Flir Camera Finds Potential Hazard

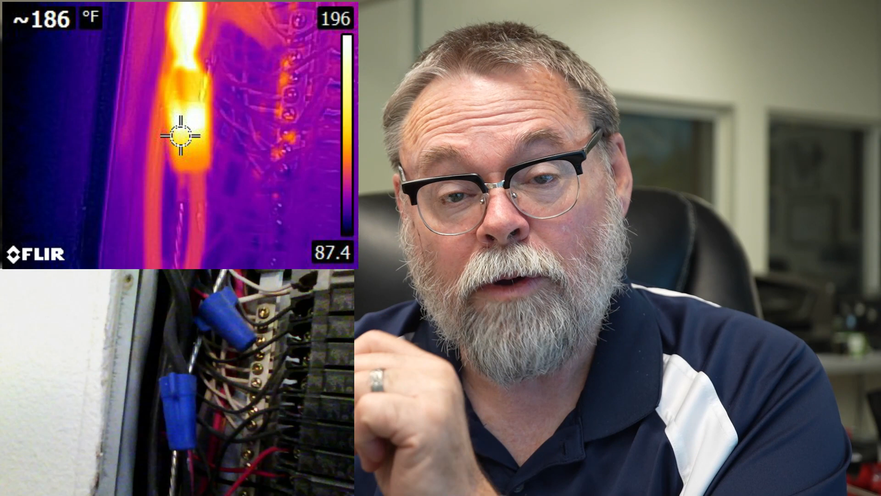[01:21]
On screen: spot 186°F
When I touched it, it was, so I grabbed my FLIR camera, put it on there, and when I first initially did it, before I snapped the picture, it was over 220 degrees. Now, since the panel was off, the cover was off, the panel started cooling off, and so did that wire, but it was very, very hot.
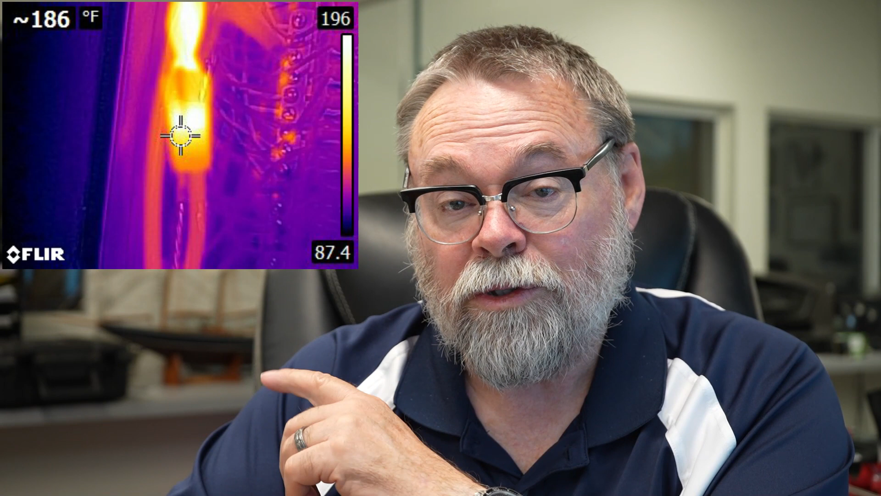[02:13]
there's a picture up here of the panel itself and the wire nut and how hot it was. You can see here it was almost 200 degrees in this picture here. But that's very, it's very crucial that we, you know, take care of this, and when we go back out to install this person's system, we're going to replace that wire nut with a split bolt connector or a Kearney.